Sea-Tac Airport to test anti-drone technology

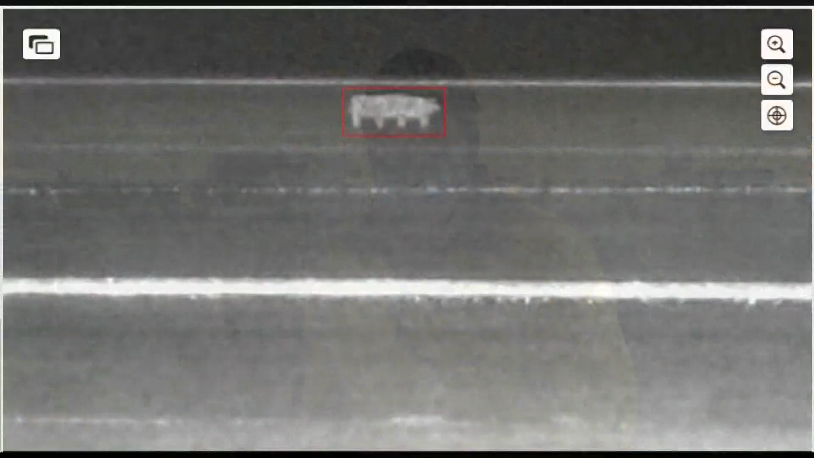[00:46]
It was the day after Christmas 2019 when a special detection system on SeaTac Center runway flagged an unusual object.
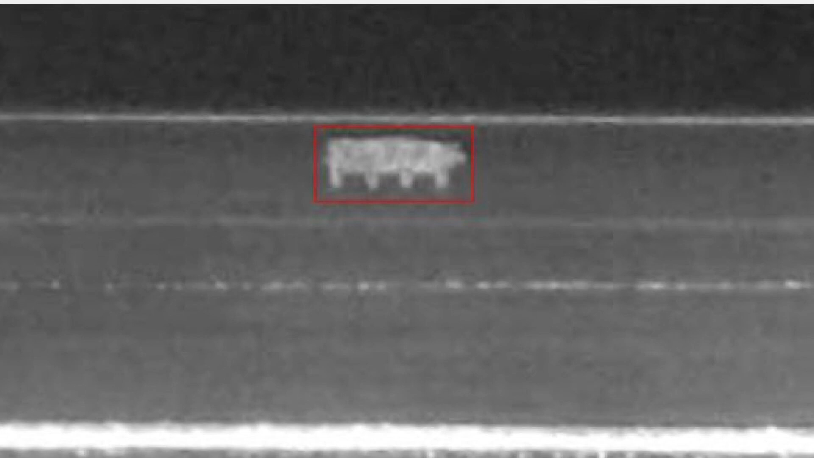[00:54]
It was about 6 in the evening.